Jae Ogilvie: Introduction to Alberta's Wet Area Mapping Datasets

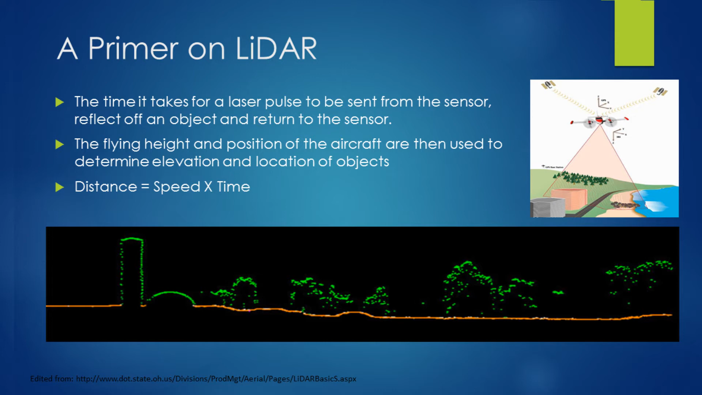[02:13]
We know the amount of time that it takes for the laser pulses to be sent from the aircraft, bounce off of an object and return back to the sensor. So essentially in its most simplistic form it's just distance equals speed times time. You know, we know the speed of light, we know where the aircraft is, we know how long it took for that pulse to return. So that's how, in a nutshell, how LiDAR data is, you know, basically derived. Now what's interesting for us is the post-processing that can happen with these LiDAR data sets to arrive at what's called a bare earth LiDAR DEM. So a virtual deforestation, if you want to call it that, where the canopy and all buildings can be removed off of this LiDAR data set to come up with a bare ground representation, basically beneath the trees.
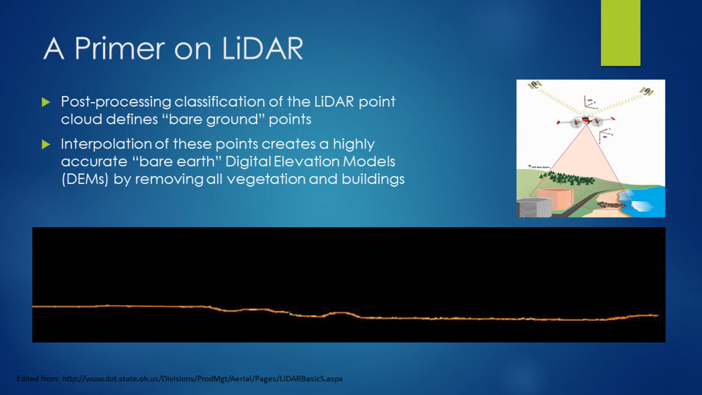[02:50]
Again, at one meter resolution, so very, very accurate and precise laster elevation data sets. So you know, we can interpolate across these areas where we wouldn't have any of these laster turns to come up with this bare ground surface.
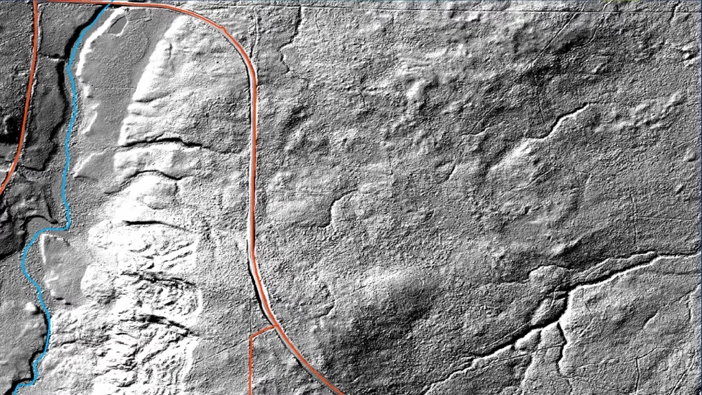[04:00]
a more informed soil moisture model across the landscape. So what you see here is the predictive wet areas map for this area. So you know, we're obviously predicting a lot more soil moisture, a lot more wet areas and stream channels across this landscape than was previously available. So in terms of, you know, deciding on study sites or, you know, if you have requirements for knowing where water is across the landscape, this in our minds would be a lot more precise, high fidelity data set in terms of finding these areas. Now another thing of note might be, you know, we can have a look here and we can see that a lot of these areas are connected flows.
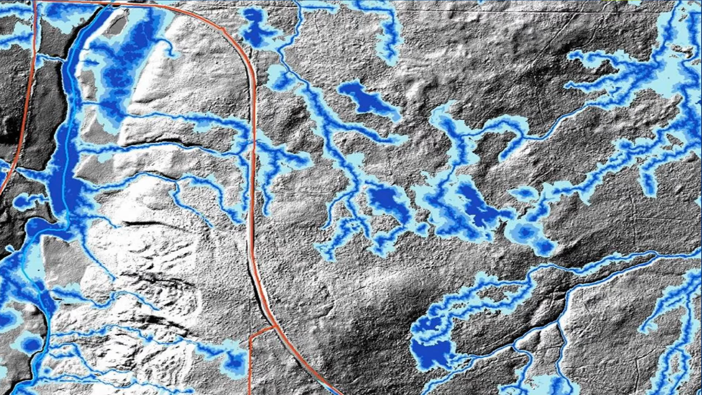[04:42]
But there are some, like this guy over here, that are disconnected wetlands, right? And there's also some small disconnected areas in through here. So, you know, we can start to look at the impact, you know, from biodiversity perspective or whatever else that may be from connected versus disconnected hydrological features.
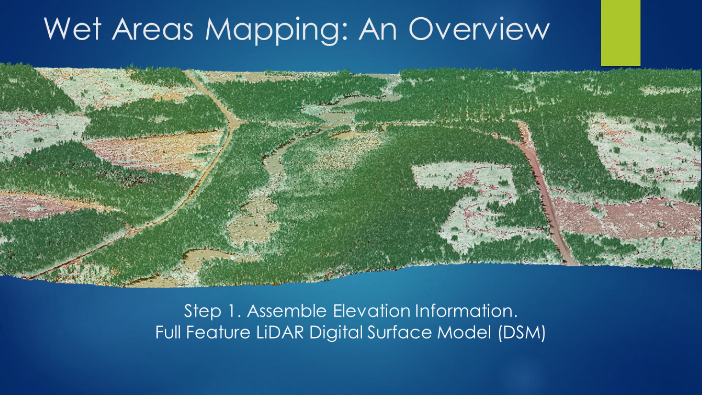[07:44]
We can also pick up some of the plantation lines up here. So it's a very rich data set, and there's a lot of value from this full-feature data set as well. But the value for us tends to be in this guy here, which is the Bare Earth LiDAR DEM. It kind of looks like an alien landscape because none of us are used to seeing, you know, a completely clear-cut area, you know, of these scales.
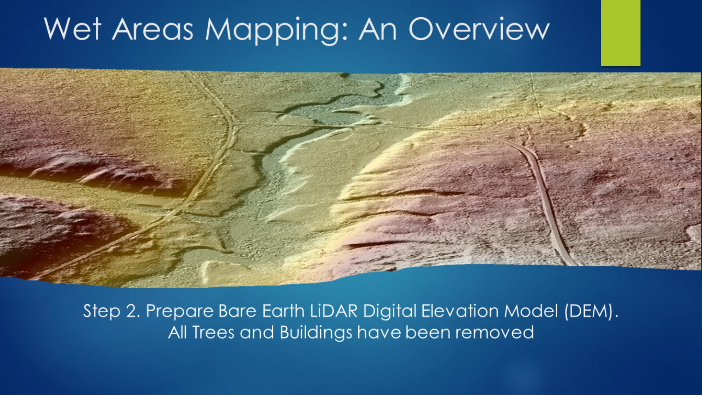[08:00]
But this is what we use to inform the overland flow across the landscape at one-meter resolution. So using this Bare Earth LiDAR DEM, we're able to predict the locations of water bodies, not necessarily channelized,